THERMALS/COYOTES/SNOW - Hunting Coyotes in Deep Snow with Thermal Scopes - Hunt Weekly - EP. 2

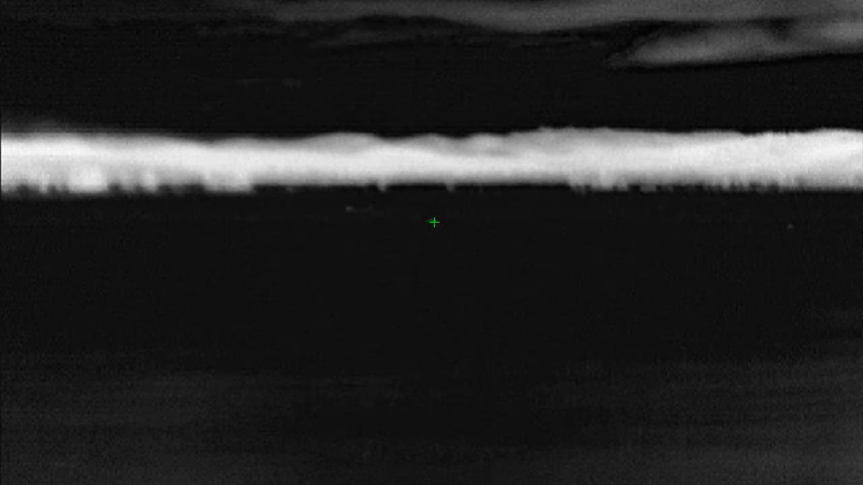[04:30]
i heard a hit did you hit him yeah you did did you hit him yeah it's dead
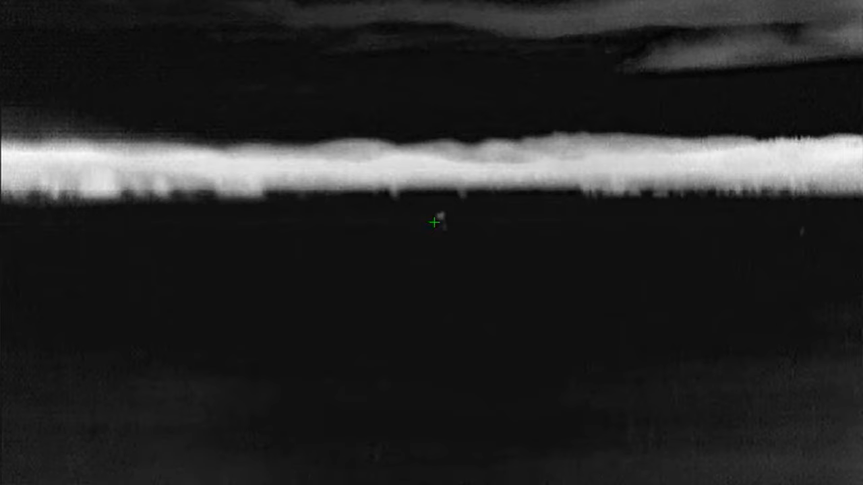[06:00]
that's what i'm gonna say is hit it right behind the shoulder um the range finder wasn't quite working it was out there farther than we would definitely like to but
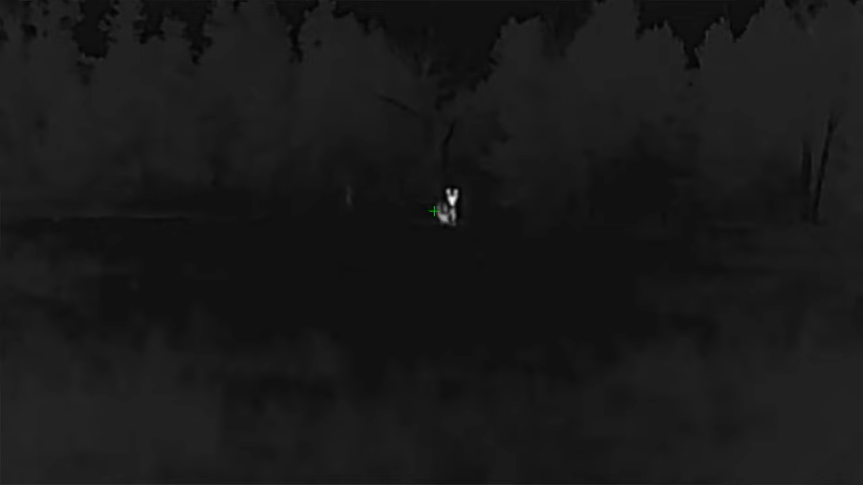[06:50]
um this one they didn't like something and they started taking off and i took the shot and man couldn't work out any better but man such a cool